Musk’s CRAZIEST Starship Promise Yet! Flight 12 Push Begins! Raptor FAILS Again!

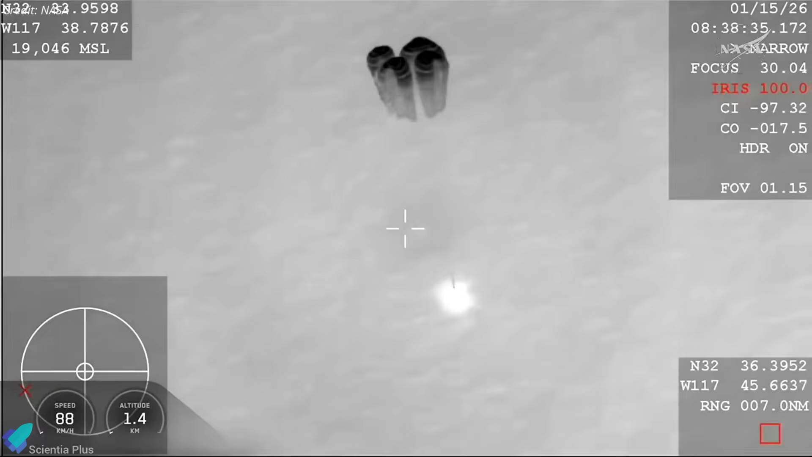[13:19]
deployed parachutes for a controlled descent,
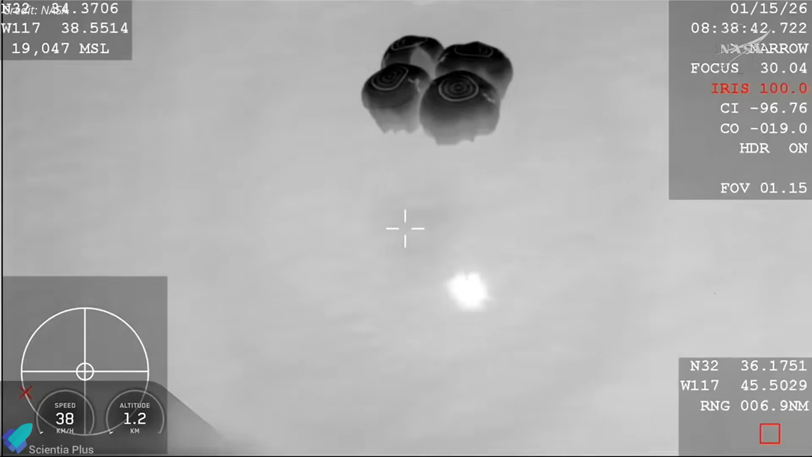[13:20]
and splashed down in the Pacific Ocean off California.